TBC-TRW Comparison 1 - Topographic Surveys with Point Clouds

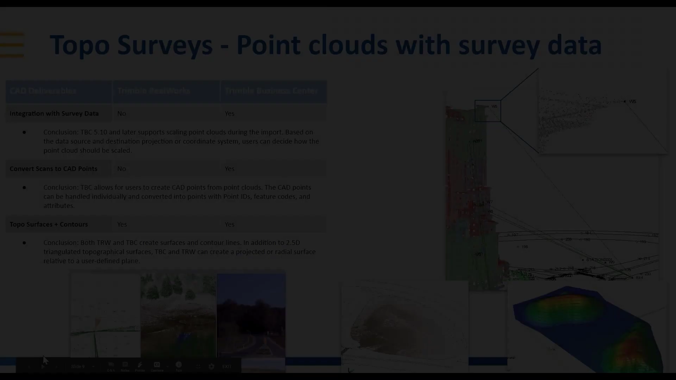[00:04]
topic number one if you're interested in doing topo surveys and starting to investigate or use point clouds integrated with your survey data got a couple of points here all right if you're doing topo surveys and creating some CAD deliverables your integration with survey data the pack of the stronger package to use there would be Trimble Business Center why we
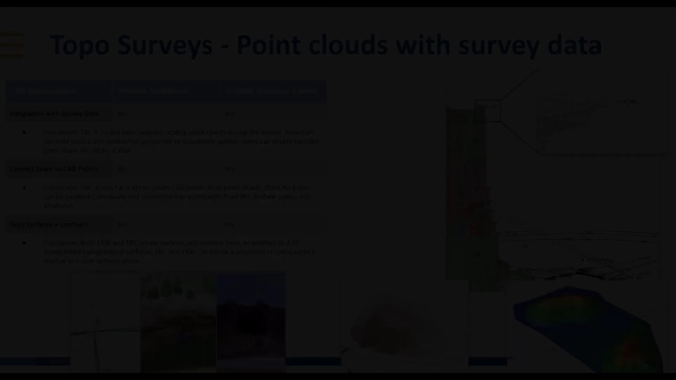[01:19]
some of the team has put together regarding scale factors survey data point cloud data being able to convert scans to CAD points and turn those CAD points into you know survey points or stakeout points in the field Trimble Business Center allows you to do that and then being able to create topo service surfaces and contours both real works and TBC would be good for your money there in addition to two and a half T triangulated topographical services
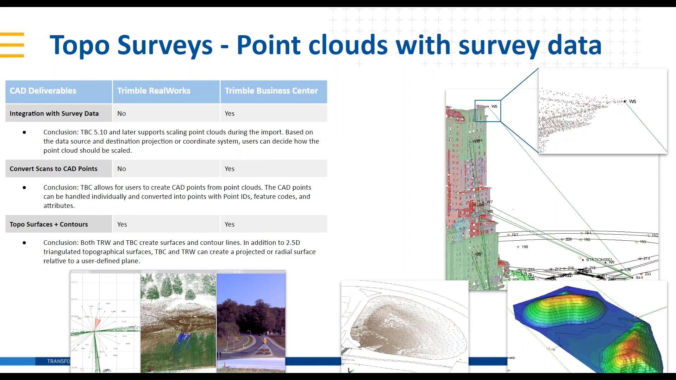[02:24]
to add I think you're doing a great job yeah as a surveyor what I also like about using TBC for topo type of surveys is that I can easily have multi-sensor data all in one place and also make sure they are sitting in a real-world projection like here in the in one of the screenshots I will be able to see all my topo sorry optical observations
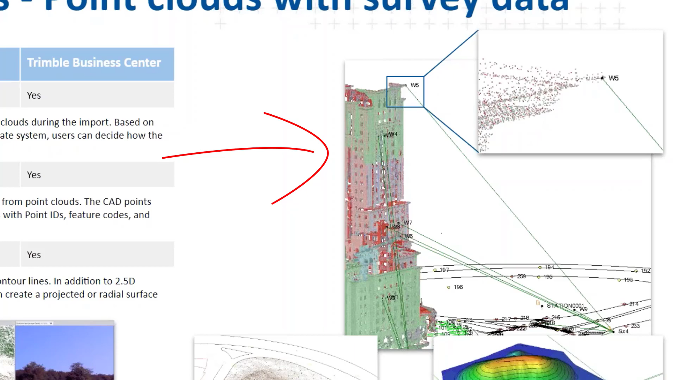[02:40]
together with my point cloud as well as some geo-referenced panorama images that's all